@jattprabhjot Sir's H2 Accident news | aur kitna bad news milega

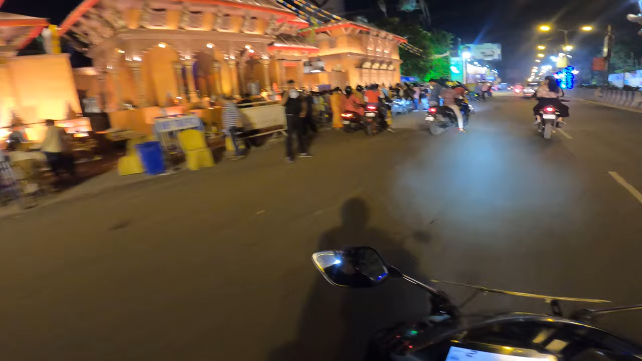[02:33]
नहीं पेश्वाण कि और है प्रभी ओने देको रीच्आ आपाई मे कि ऐसे बोग directly हो यार सब लोग ऐसे ही करते हैं क्या कीरा लग जाता है कुछ पता नहीं अभी फिलाल मैं आ चुका हूँ पाक स्ट्रीट पे और अभी देखो यार मतलब डेकोरेशन देख रहे हैं कितना खूबसूरत लग रहा है भी पाक स्ट्रीट और
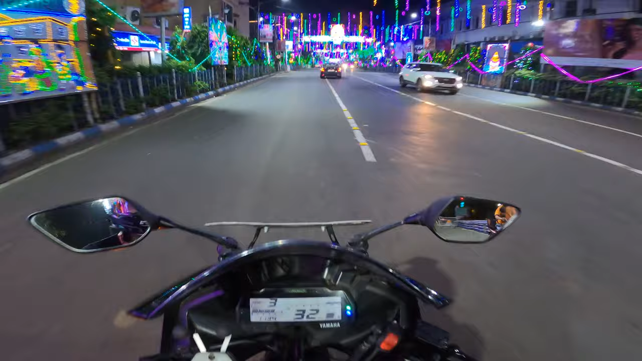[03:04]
उपर देखो वहां पे लिखा है बें� करना तो भाई साहब अलगी मॉसो लग रहा है भाई अच्छाड़े बॉपरी बॉप किया चलाया भाई और यह रोड इतना खूबसूरत और इतना
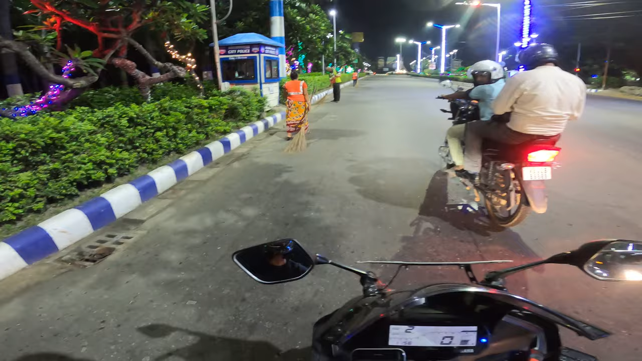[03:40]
सापसुदर आता है सिर्प इन लोग की वएसे यार हम लोग तो राइट करते हैं घूमते लेकिन यह लोग सबसे में चीज क रखते हैं इसको साफ रखते हैं यार सच में यार हैटस ओफ
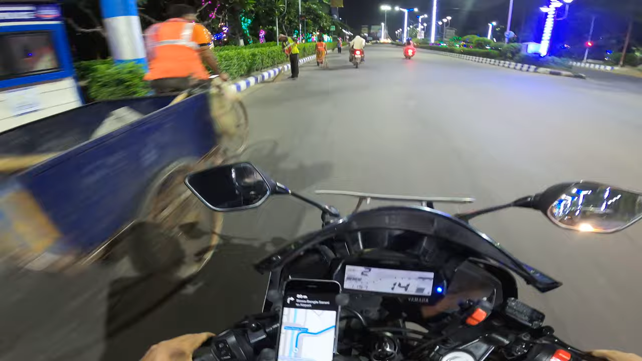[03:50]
एक खुद ताज्यूग हु यार रात के टाम पर यह जगा इतना खूबसूरत कोई जगा मतलब इतना खूबसूरत कैसे लग सकता यार देखो यहां से चालो डेस टीक है ना